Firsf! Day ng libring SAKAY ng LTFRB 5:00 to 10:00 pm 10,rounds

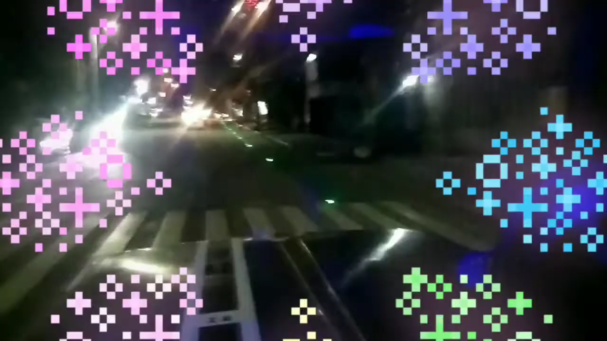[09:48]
makinang problema traffic talaga tumi saka talaga nung loob traffic
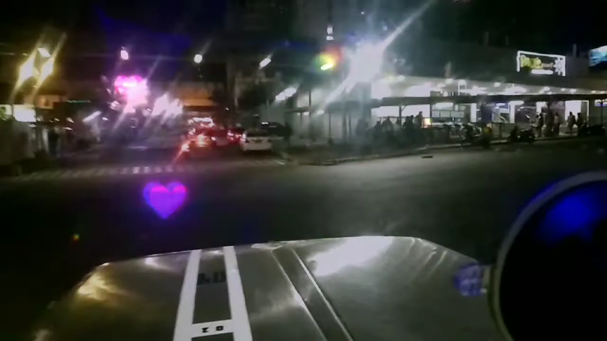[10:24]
apos eto naman yan yung harap na yan SM per view guys yan SM per view na
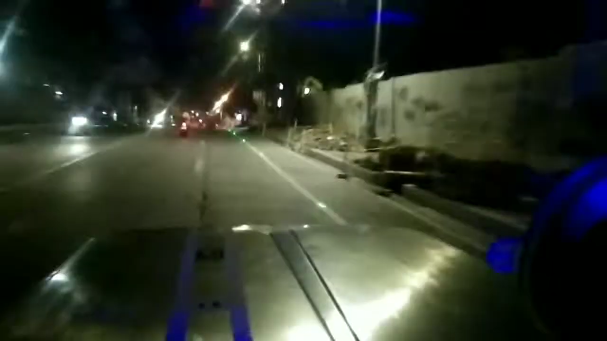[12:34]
ay ako traffic sobrang traffic sa lagro